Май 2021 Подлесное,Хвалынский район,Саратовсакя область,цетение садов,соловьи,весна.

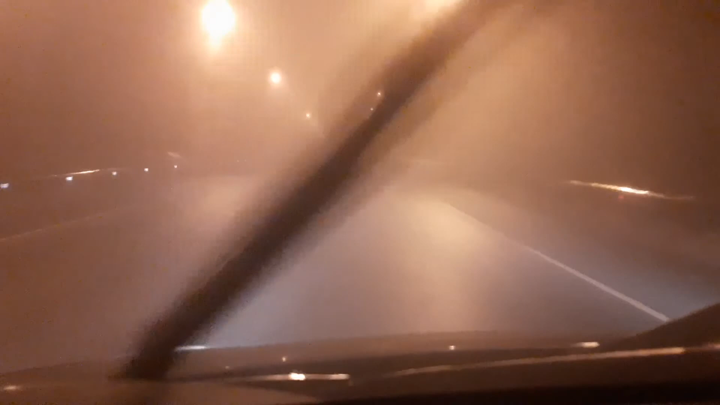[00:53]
На обочинах машины стоят без фонарей. Я не знаю, кто-нибудь снесет. Люди ходят. Сегодня вообще все у нас попалось. И лед, и дождь, и туман, блядь, и тепло. Ничего не видно. Едем друг за другом все с аварийками. Давно так не было. Даже себе не фокусируется телефон. Туман. Просто очень сильный туман.